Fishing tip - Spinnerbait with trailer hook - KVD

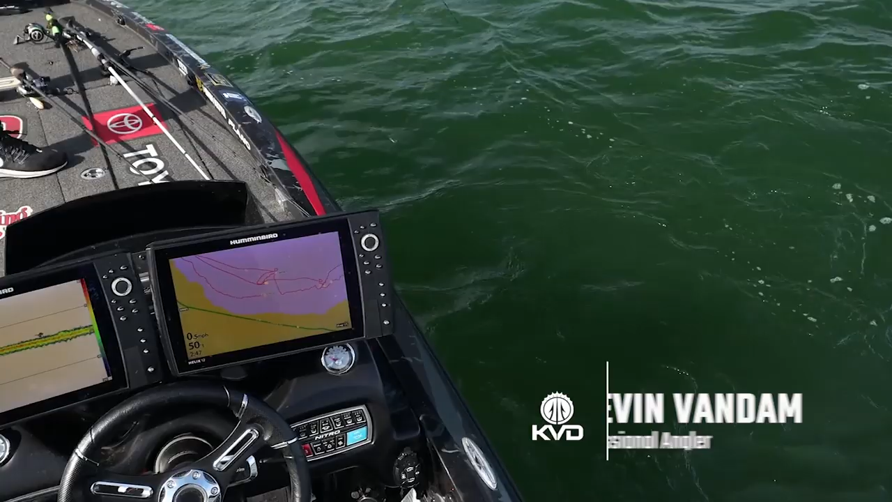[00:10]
just hit my spot lock that's like the greatest feature ever you can be fighting your fish and doing your thing and